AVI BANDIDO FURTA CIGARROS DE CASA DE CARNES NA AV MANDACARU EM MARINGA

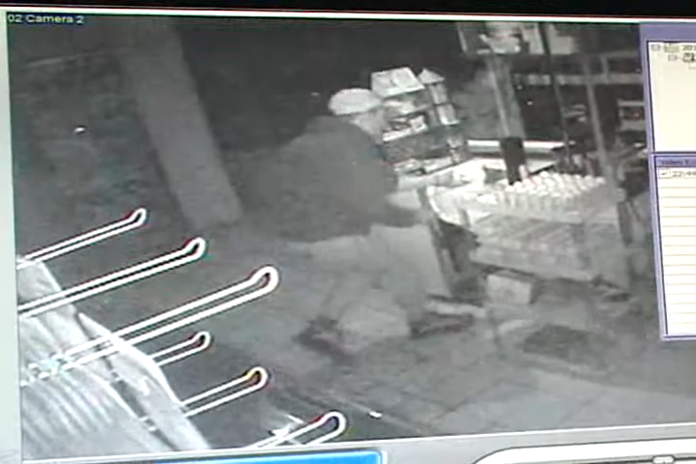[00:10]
O meliante que estava usando boné branco e jaqueta conseguiu acesso pelo forro, como você está vendo nas imagens. As câmeras de vigilância que ficam ligadas 24 horas registraram toda a ação do marginal.